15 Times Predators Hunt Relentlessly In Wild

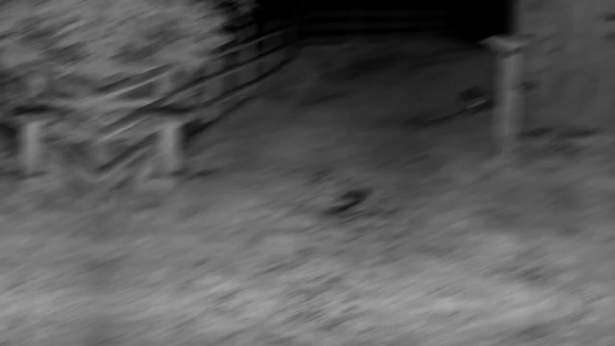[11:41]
This rural fox ambushes a bunny rabbit and kills it.
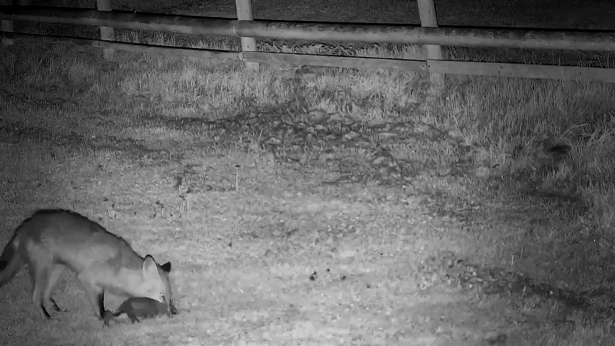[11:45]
After shaking the rabbit and dropping it on the ground
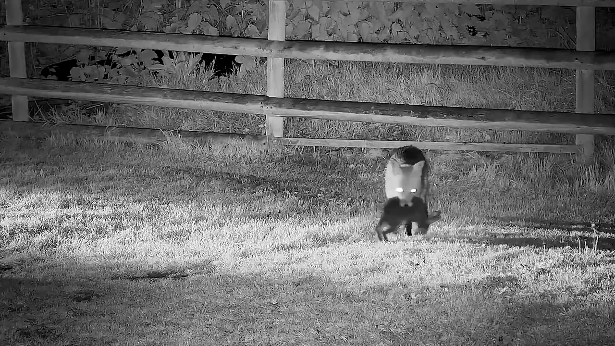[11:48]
the fox finally makes up his mind
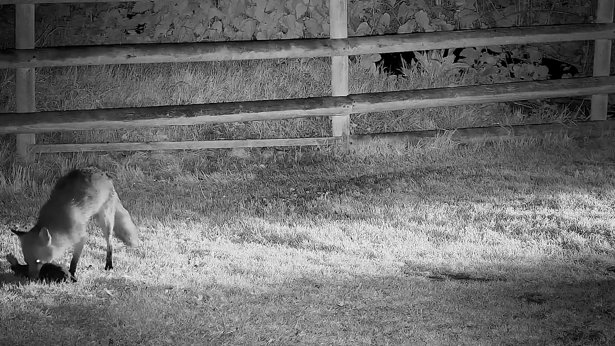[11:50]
and runs with the rabbit to a more discreet place so he can enjoy his meal.